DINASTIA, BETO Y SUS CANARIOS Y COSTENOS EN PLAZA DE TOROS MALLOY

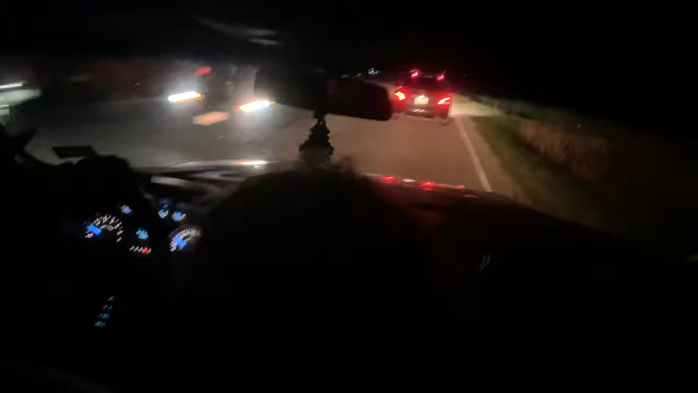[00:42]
Aquí parece México, literal, con todos los carros parqueados en la orilla de la carretera. Está un poco lleno. A ver, bájale el vidrio. Ya. O sea, está...